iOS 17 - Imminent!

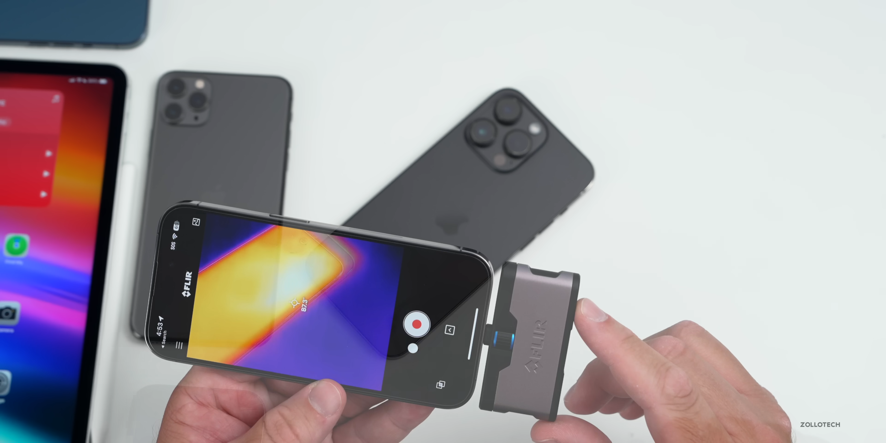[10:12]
at the thermals and at the hottest point of the phone if we zoom in here a little bit we're around 91 degrees fahrenheit
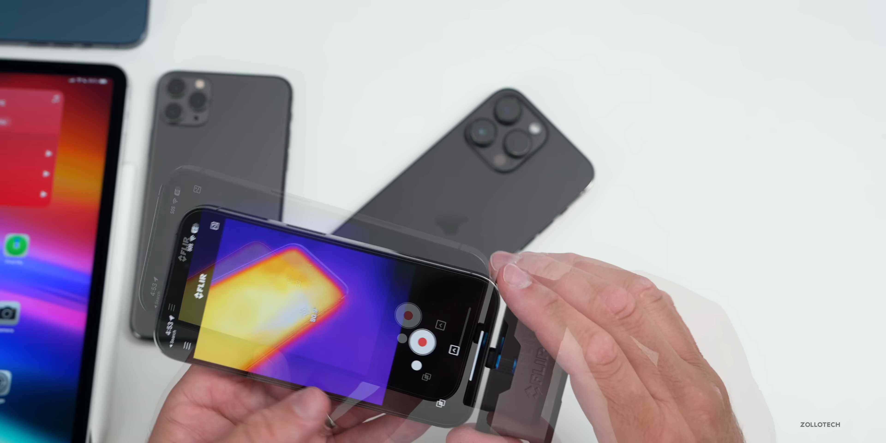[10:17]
and that's around the same thing as 33.8 degrees celsius now that's not too bad considering what we had